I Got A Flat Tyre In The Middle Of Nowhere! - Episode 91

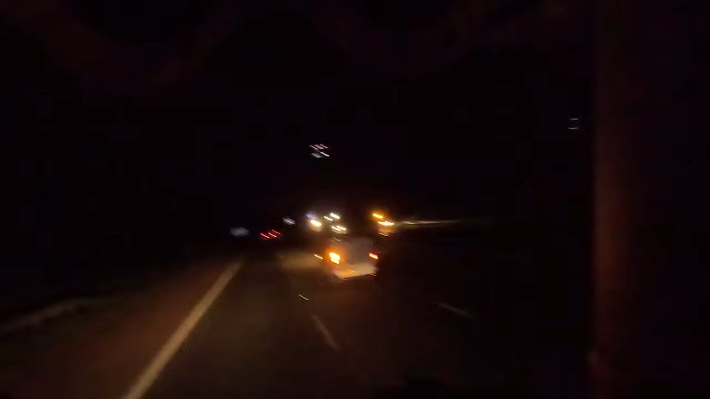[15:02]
It wouldn't be a Shaun Thomson YouTube video without us finally crossing the border back into Scotland. 1,000 miles later, 3 days later. Aye, good.
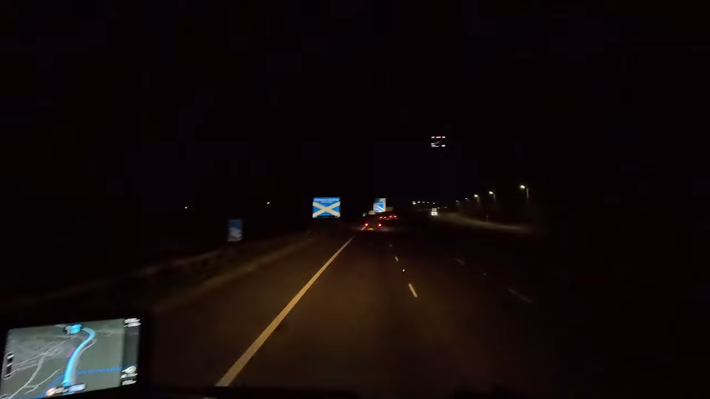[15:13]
Yeah, she's there. Alright, it's 10:30 on a Friday. We're back at yard.